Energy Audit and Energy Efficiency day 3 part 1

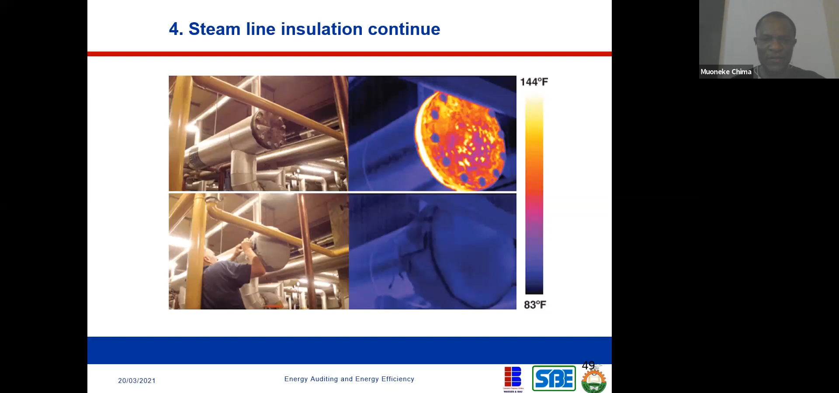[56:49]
On screen: scale top 144°F, scale bottom 83°F
he mentioned this thermal image camera. So you use it for this kind of purpose. So now I'm going to talk about heat exchanger. I've talked about it before, but this is now a section for heat exchanger.